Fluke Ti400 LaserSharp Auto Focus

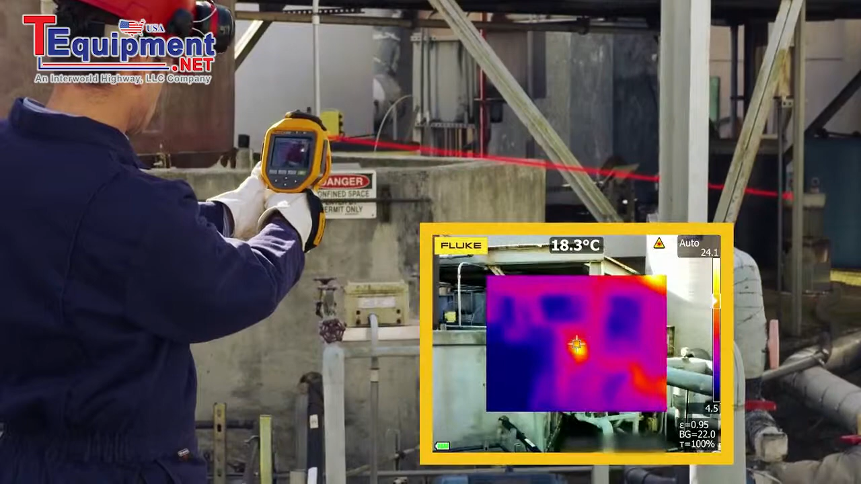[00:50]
On screen: spot 18.3°C
Not anymore. Simply point, focus, and capture your image.
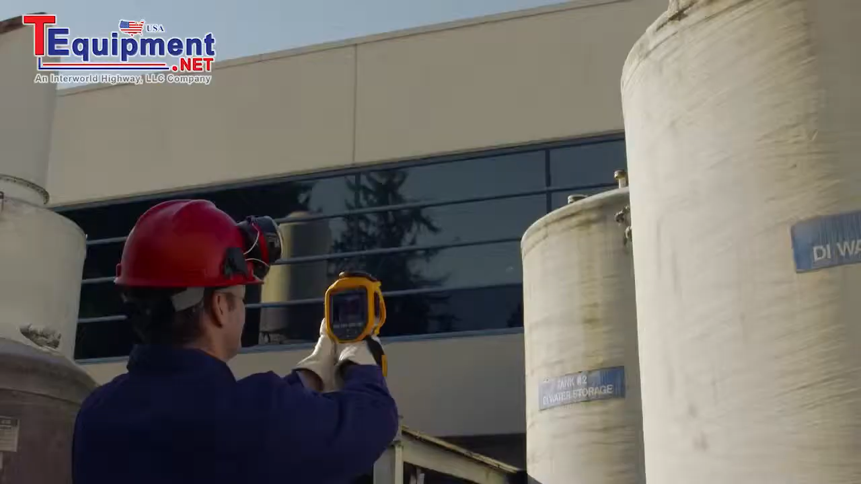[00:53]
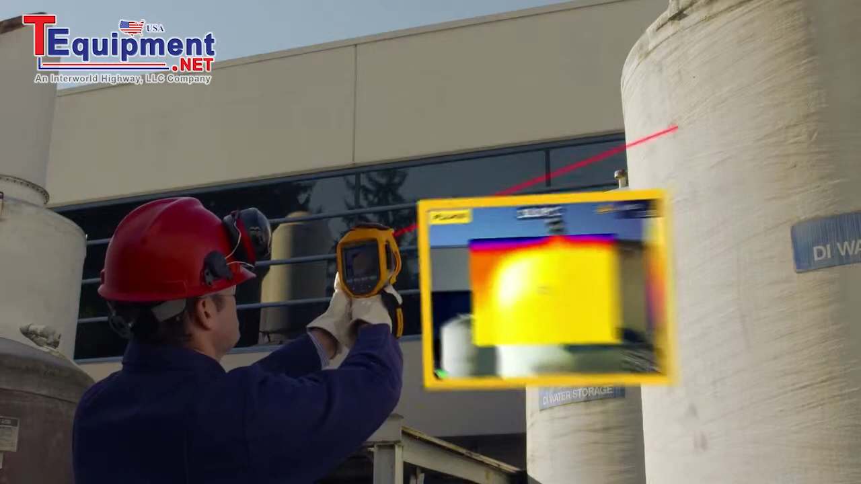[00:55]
Consistently in-focus images easily within a few seconds. Out-of-focus images can give you inaccurate temperatures.
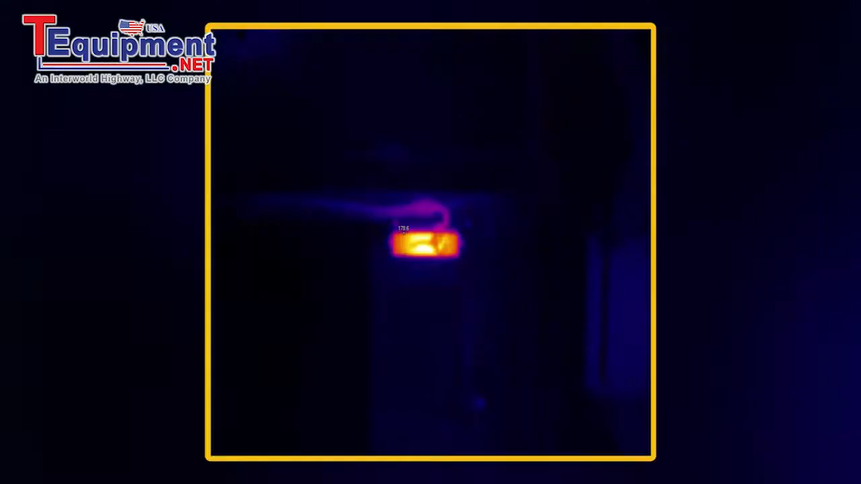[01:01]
Look at the temperature of this component in this out-of-focus image.
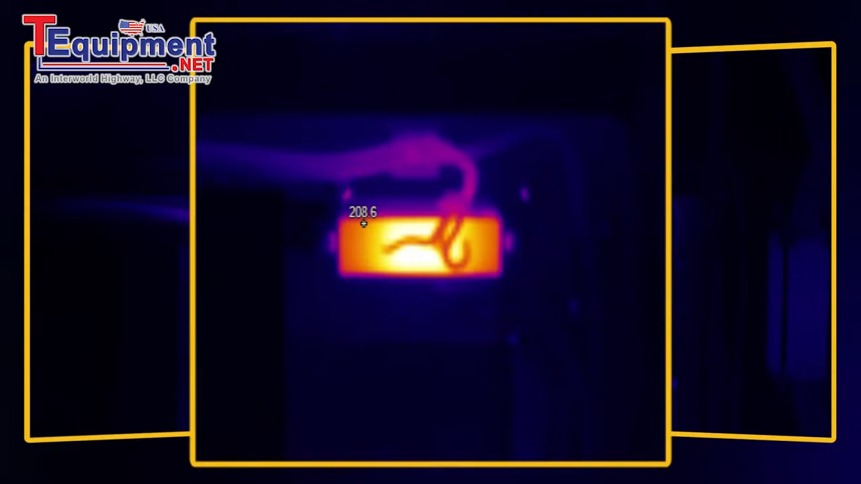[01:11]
That's a 30 degree difference due to an out-of-focus image.
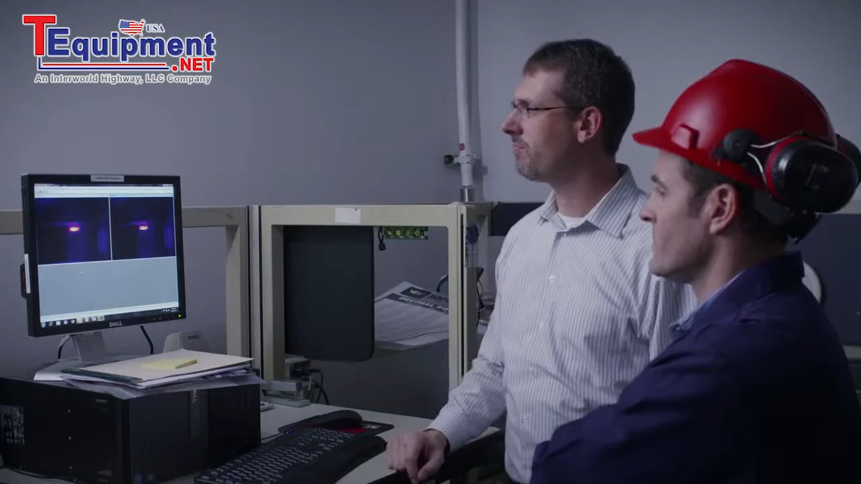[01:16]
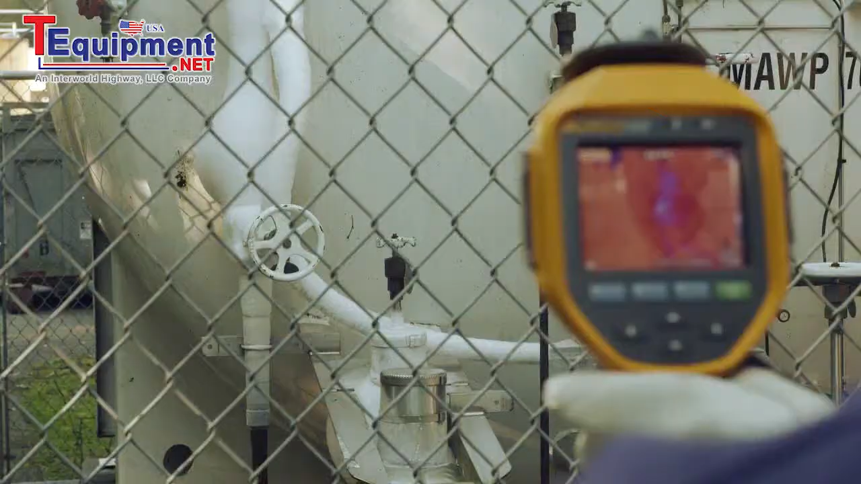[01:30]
Foreground obstacles make focusing a difficult task, if not impossible.
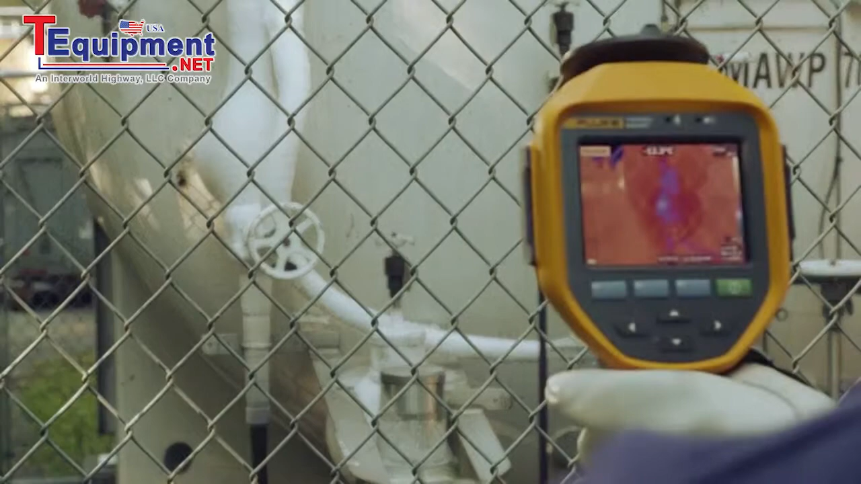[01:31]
Not anymore.
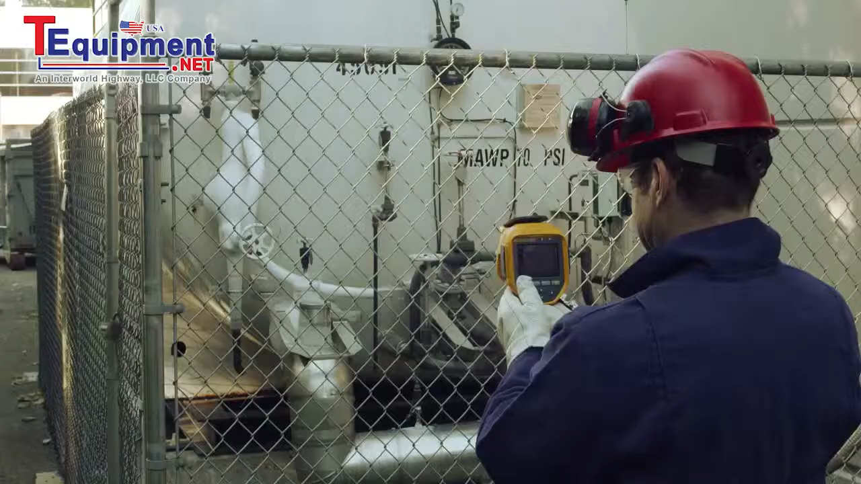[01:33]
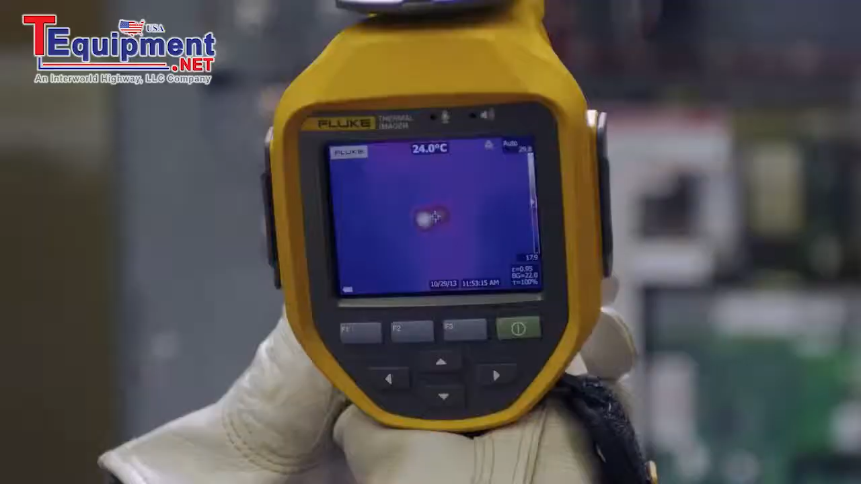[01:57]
On screen: spot 24.0°C
you can be sure you're capturing more accurate temperature data every single time, which helps in trending what's really happening over time.